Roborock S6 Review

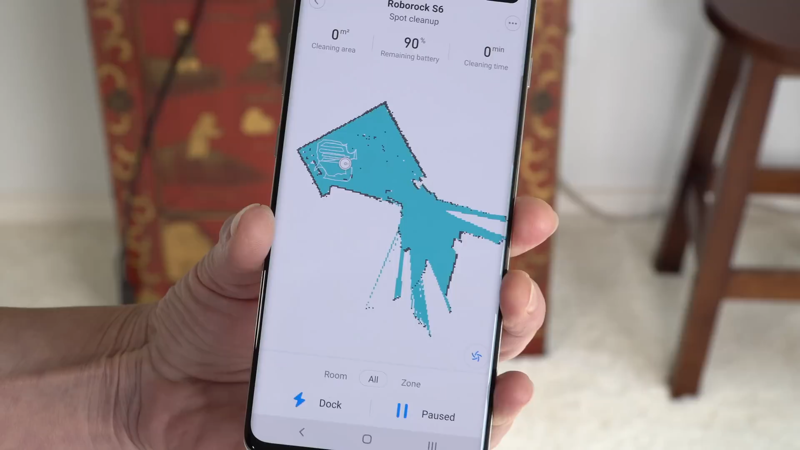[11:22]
So one of the coolest things about the map is it actually shows you where the robot is on the map. Now, a lot of these other high-end mapping robots, they could do the same thing, and I don't know why they don't.
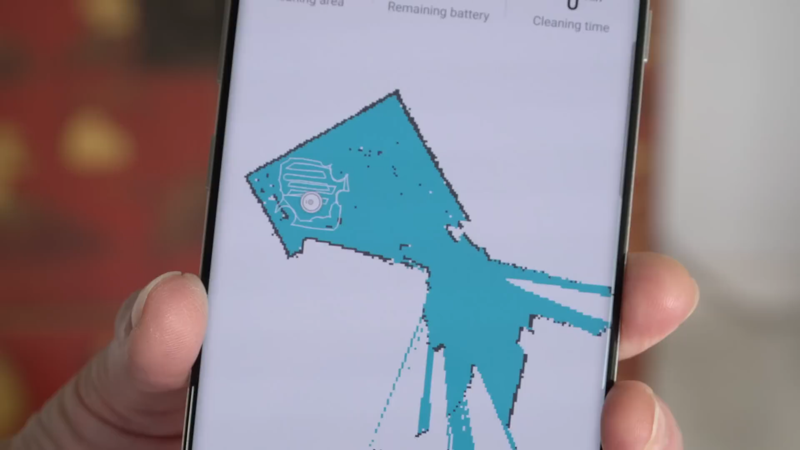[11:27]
So it's kind of cool, number one, in case it gets stuck,
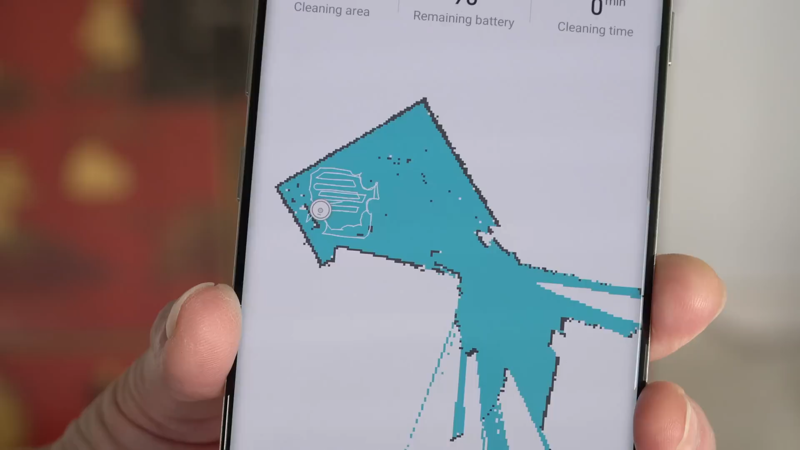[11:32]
not that this one does get stuck very often, and just to see how the progress is going with it.
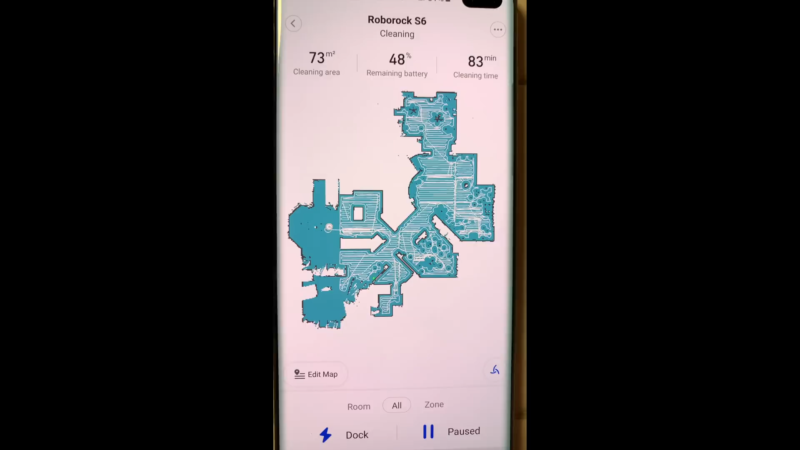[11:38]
What I'm not as excited about, it's about up there with the NeatobotVac D7 in terms of the maps and the way you can mark them up.
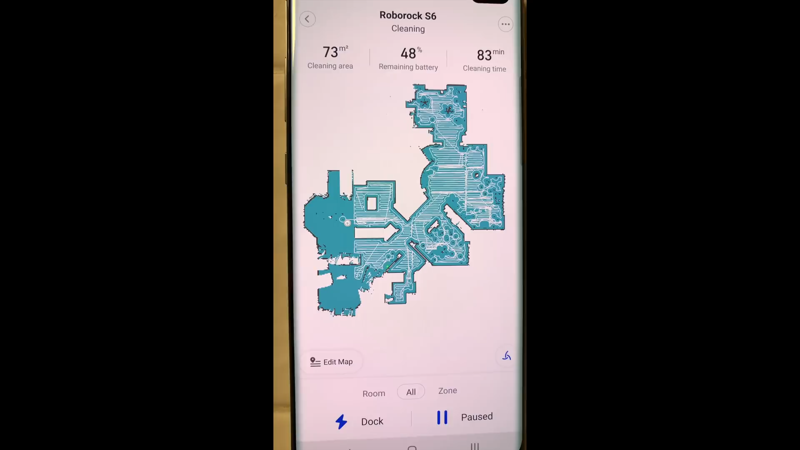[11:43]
There's no rotation. We have an open floor plan where it seems like there's just no right angles, you know.
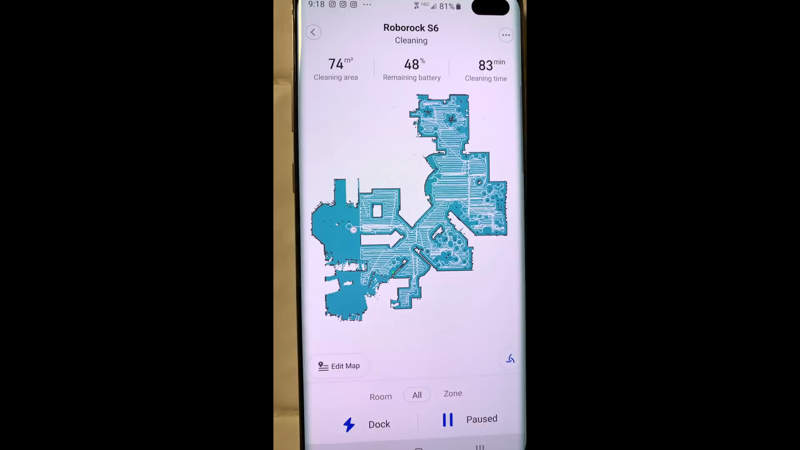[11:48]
So being able to rotate the rectangle would be really handy to cover some of the room definitions,
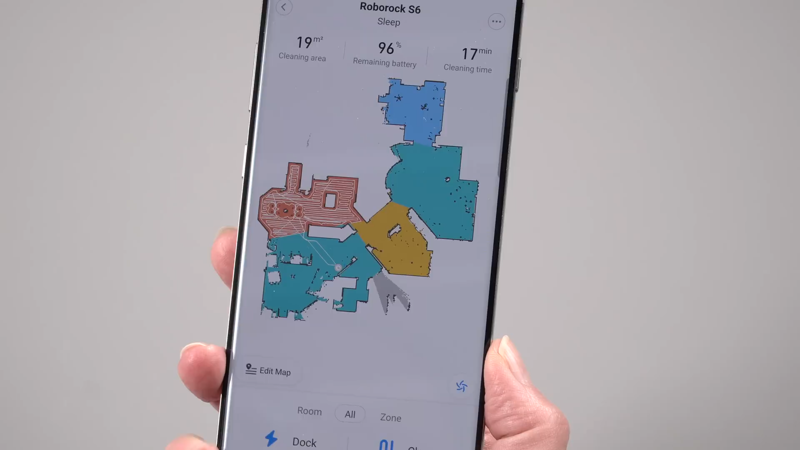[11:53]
and you can't put labels on them. So sometimes it's like a little bit of a spatial IQ test.
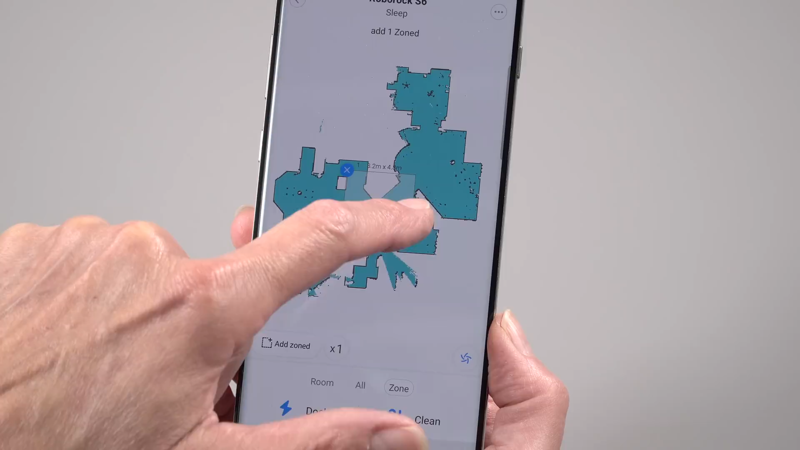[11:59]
When I look at it again, I go, this room is which one on the map?